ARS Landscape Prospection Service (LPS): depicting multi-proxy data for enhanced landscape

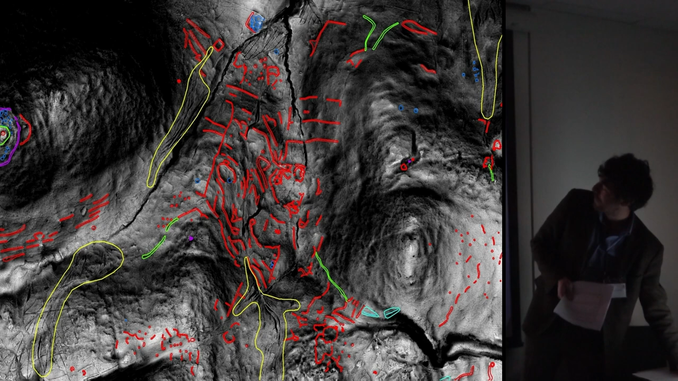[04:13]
And if we go to mapping these features, which we did as part of the project, you can see everything really from unenclosed hut circle settlements, from the Bronze Age, right the way through to the Iron Age occupation of Yevering Bell itself,
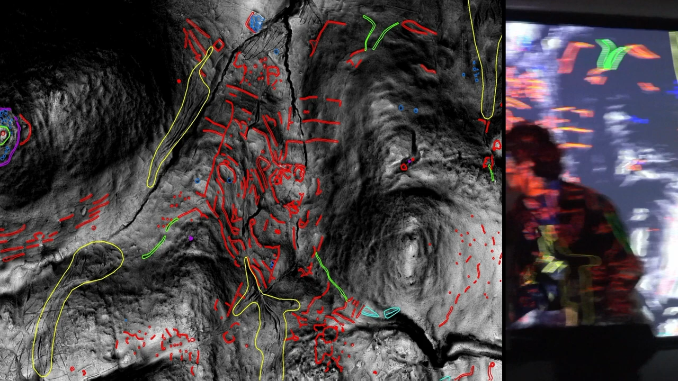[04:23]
and these scooped Romana-British settlements. So lidar really contributed a huge amount to the project.
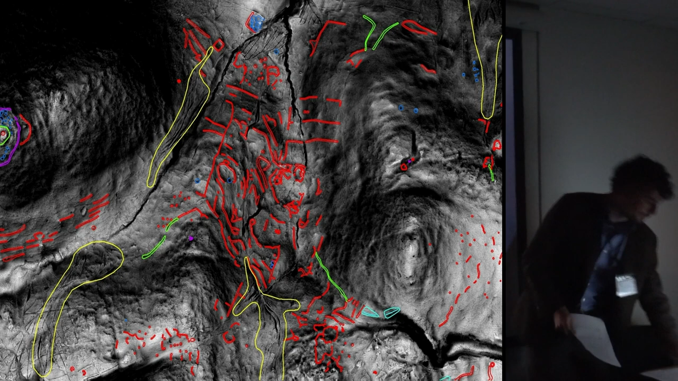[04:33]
This did raise a question for me.
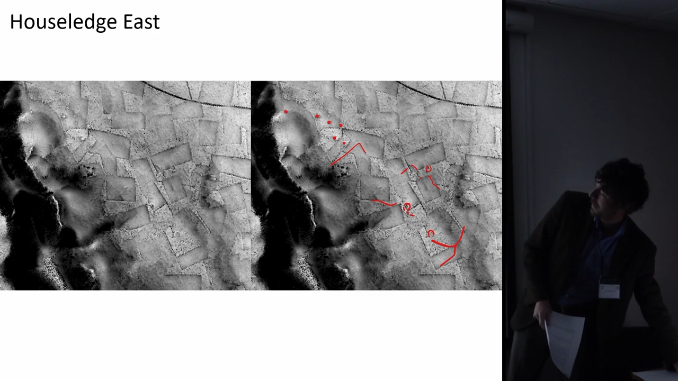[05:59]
And here you can see, we can see cairns visible in the lidar data,
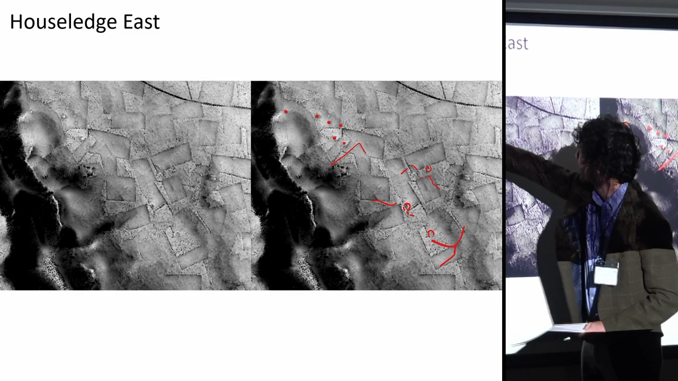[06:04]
which we did pick up, but the rest of the features were mostly mapped from a fantastic aerial photograph taken by Tim Gates, where you could see a lot of these features protruding just from a really thin layer of snow,
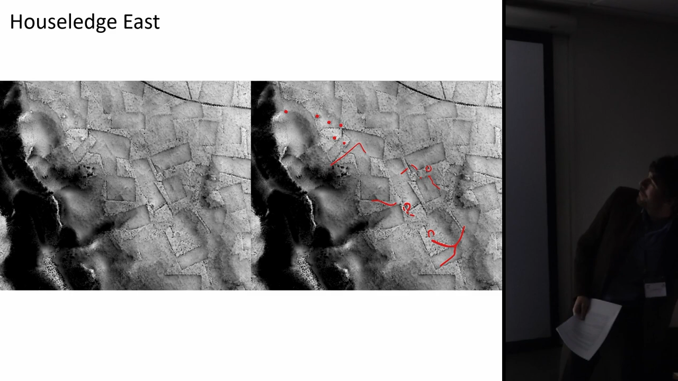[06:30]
as actually as vegetation protruding up from the snow. So this led me to this kind of answer the question. So we'd identified a problem which was site visibility. And the problem was that subtle earthworks, particularly relating to the Bronze Age, were just not visible in one metre resolution lidar.
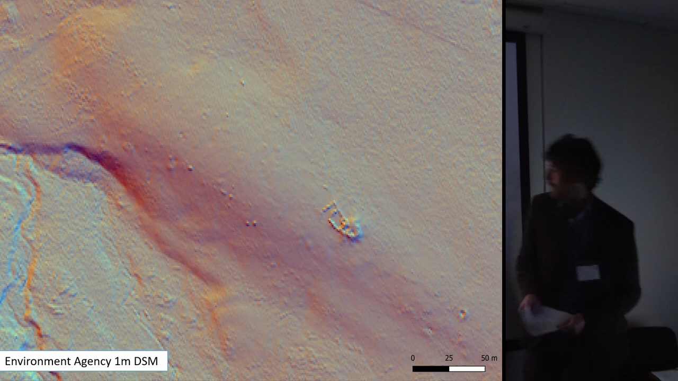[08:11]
There's a cairn field here, on which you can see about five different,
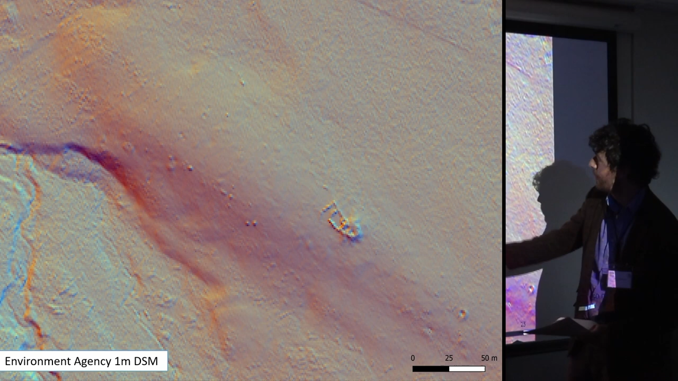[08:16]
maybe seven cairns, something like that.
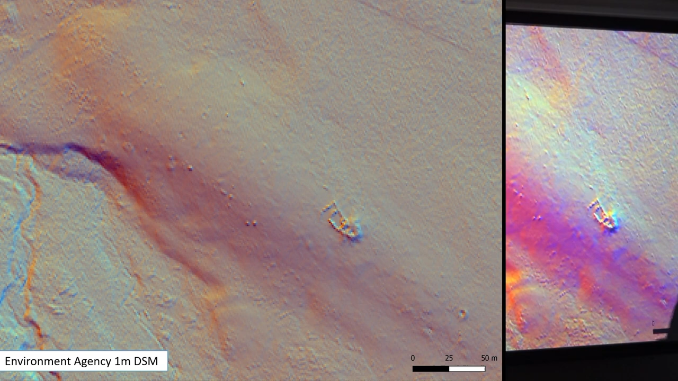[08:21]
When it actually came to applying the high resolution drone-based lidar, the number of cairns increases to about 25,
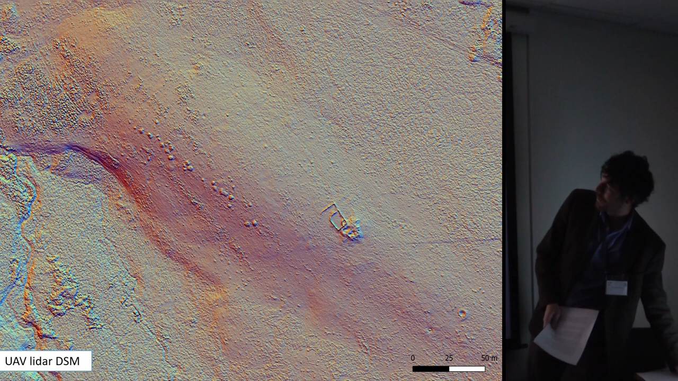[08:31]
27 different cairns, which was fantastic. And it's exactly what we'd hoped for. So good results on one hand.